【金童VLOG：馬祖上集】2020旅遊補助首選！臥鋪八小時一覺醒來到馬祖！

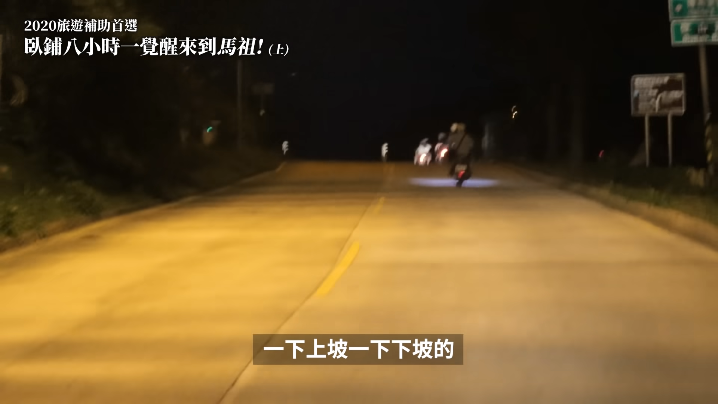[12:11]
大一下上坡一下下坡的配重的時候如果你租到摩托車是比較舊型的話有一度我們晚上要去北竿最高峰看葉子